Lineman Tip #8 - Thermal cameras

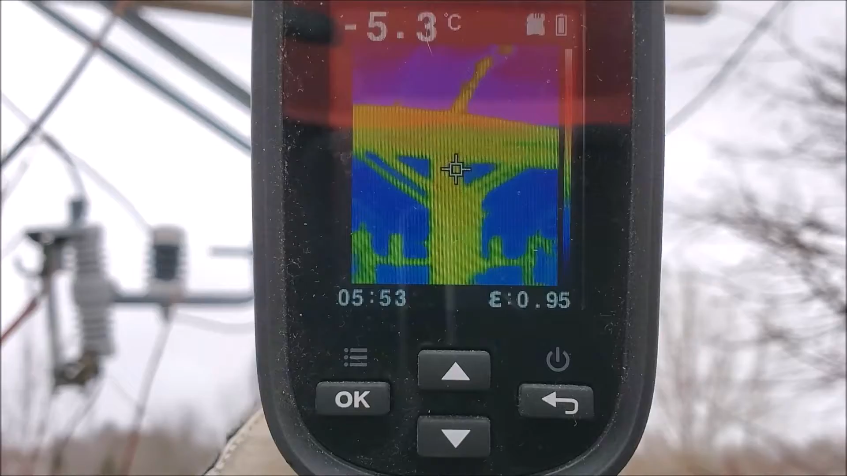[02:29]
On screen: spot -5.3°C
We're at about minus seven degrees Celsius
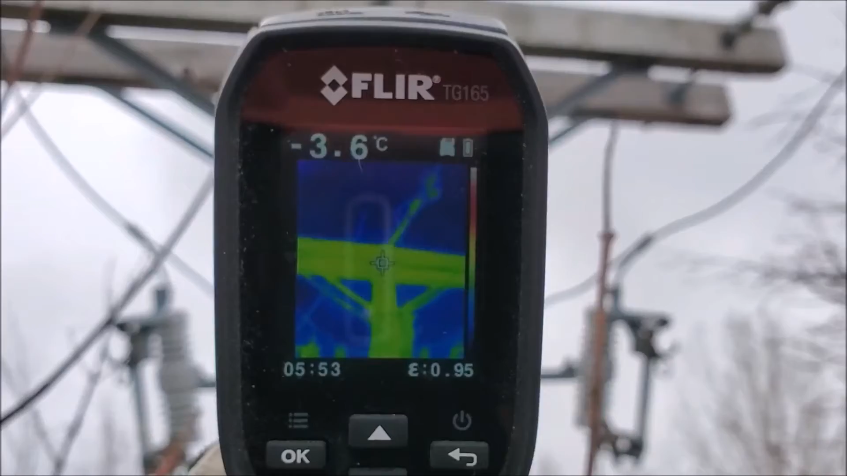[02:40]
On screen: spot -3.6°C
Minus three point seven Let's check out our other riser pole
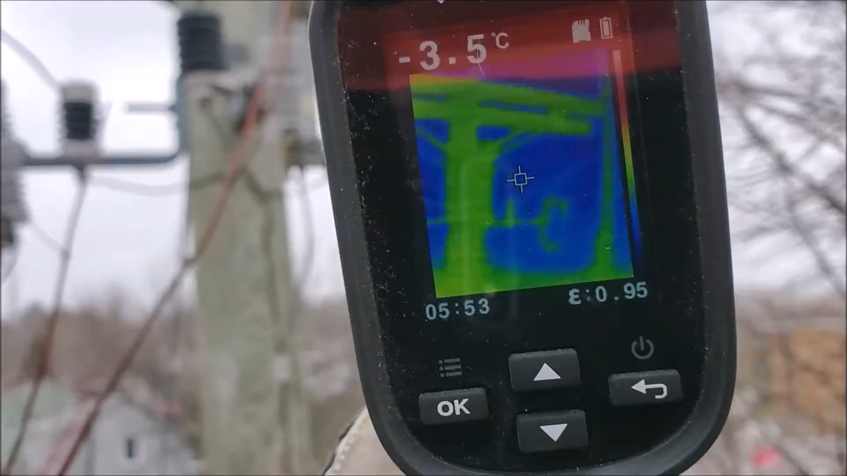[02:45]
On screen: spot -3.5°C
Oh, would you look at that?
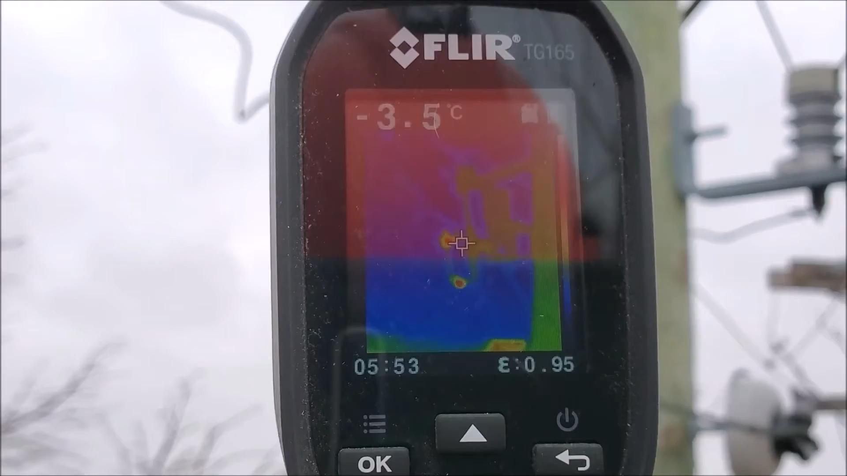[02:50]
On screen: spot -3.5°C
So So you as you can see on that cutout we've got a couple hot connections showing up The cursor on it we are reading
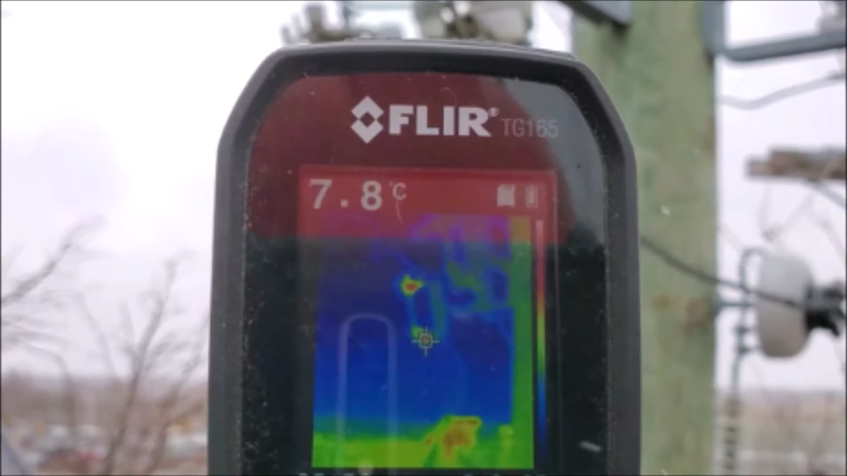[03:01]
On screen: spot 7.8°C
So I think I've seen a seven there
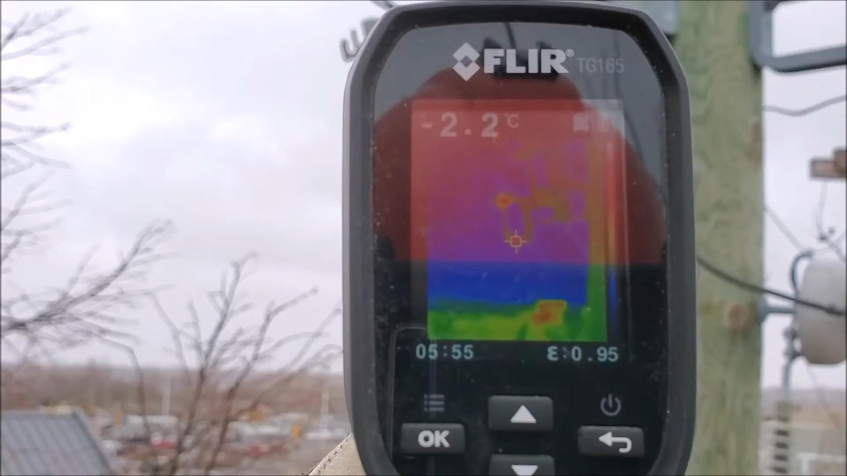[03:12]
On screen: spot -2.2°C
Could be a little bit of corrosion on the connection points with the door sitting the cutout body itself is not hot So it's not likely a cracked cutout.
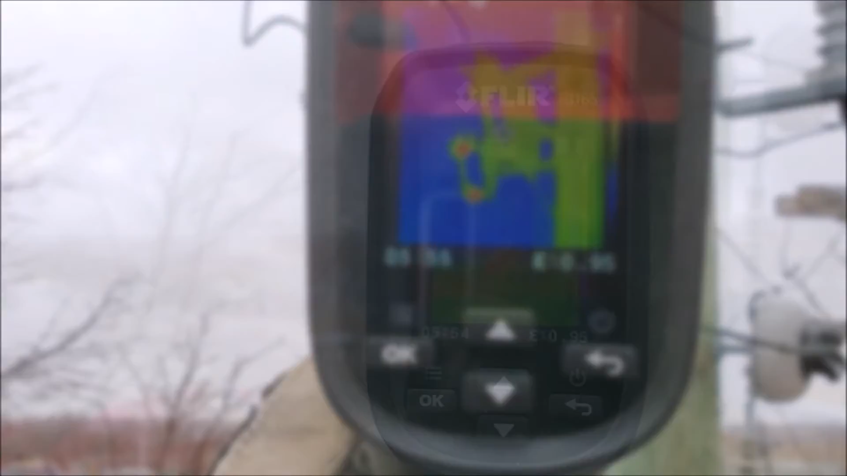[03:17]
The other red spot you see in the background is a store off in the distance registering some heat on the camera
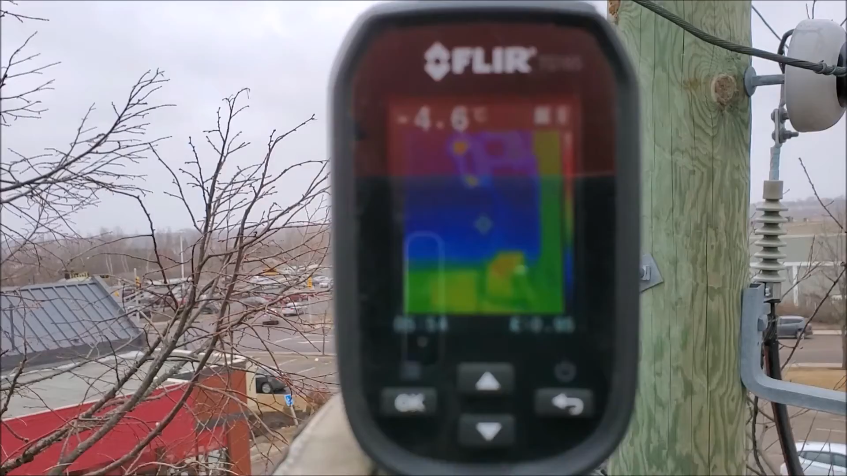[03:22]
Alright guys, that's great. We've got an opportunity to see how hot spot shows up on the power lines Thermocam